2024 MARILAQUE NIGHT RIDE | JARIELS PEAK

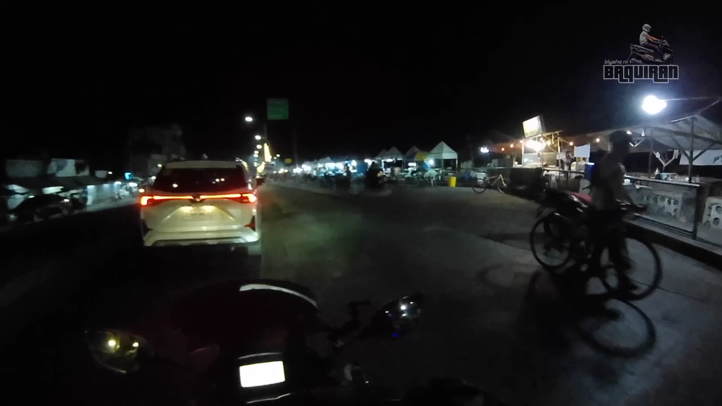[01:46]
Nakapunta ng gabi dito eh. Danda.
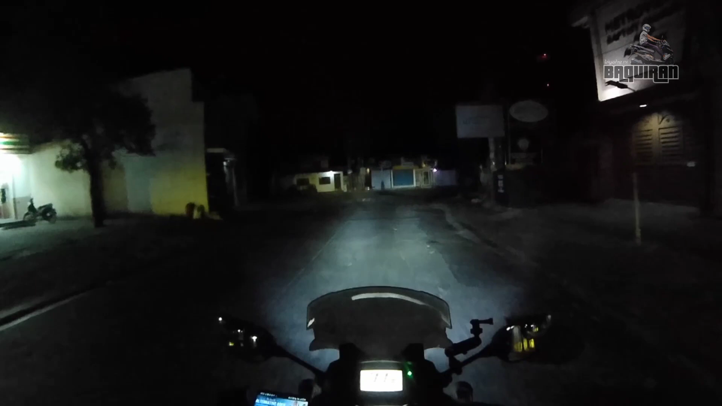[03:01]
Private route to ah. Saan ba kami dinadala, Google? Sure ko bang pwede kami pumasok dito? Ang dumadaan niya.
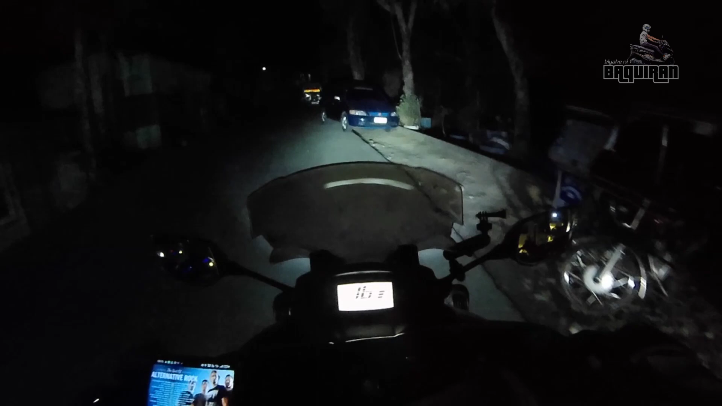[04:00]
Betul nang kalsada pag gabi ah. Venture ang halos.
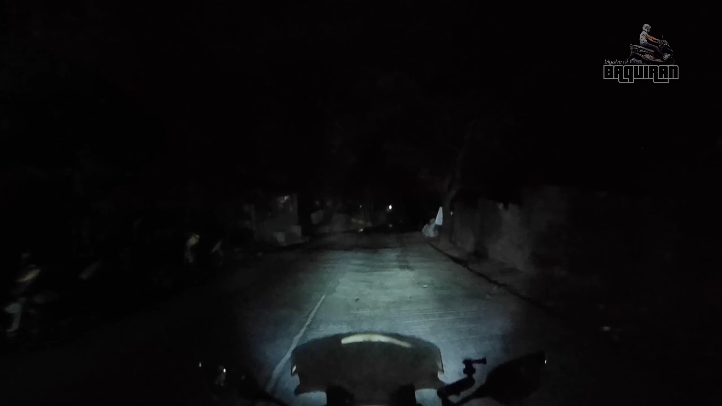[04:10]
Dito kami dumaan kasama ko yung Classic Riders.
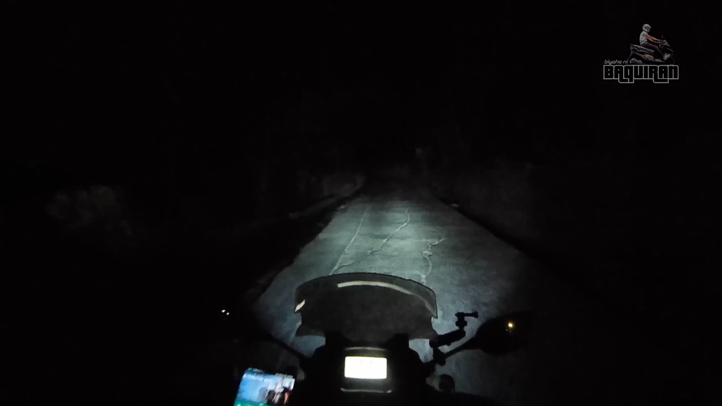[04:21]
Dilim mo. Pakyat, antindi. Onti na lang guys.
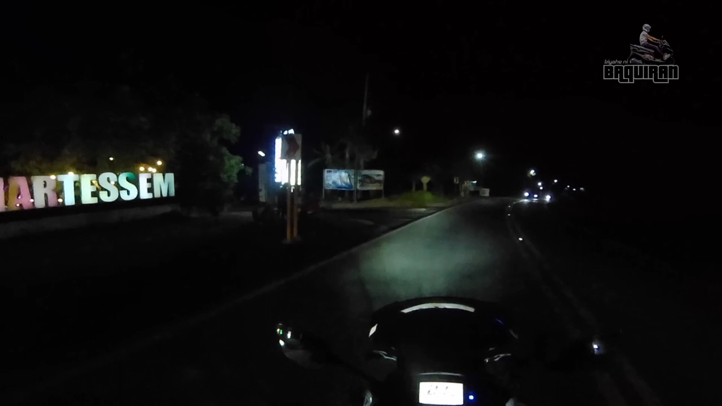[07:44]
You know. Ayoko ba? Ayoko ba sa gilid? Lamig! Saluwanag yun. Hammer hammer. Hamog oh. Woo! Kapal ng hamog sir!